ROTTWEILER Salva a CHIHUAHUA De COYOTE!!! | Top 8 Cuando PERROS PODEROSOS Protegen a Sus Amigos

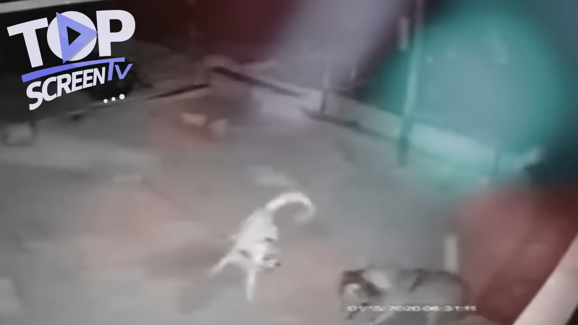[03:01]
De pronto aparece un lobo gris, sosteniendo en el hocico lo que parece ser un gato. El Kangal no deja de ladrar al lobo, como si le estuviera diciendo que suelte a su diminuto amigo. El lobo preso del miedo intenta escapar con su botín, sin tomar en cuenta la agilidad y la fuerza del enorme Kang, que sin dificultad ataca al lobo doblegándolo con fuerza pura, haciendo que suelte a su presa. Tras una breve riña, el compasivo Kangal deja escapar al lobo que huye despavorido.
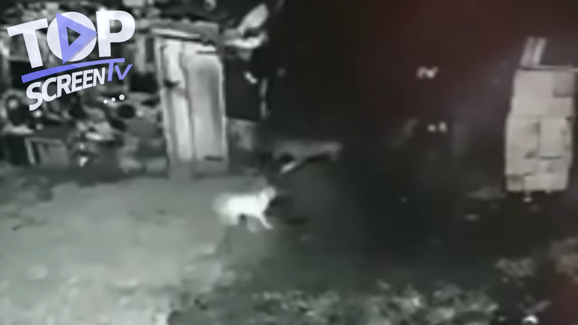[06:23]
Obviamente los lobos no piensan retroceder, pero toda esta valentía se acaba cuando ven salir a la Xarae a poner orden.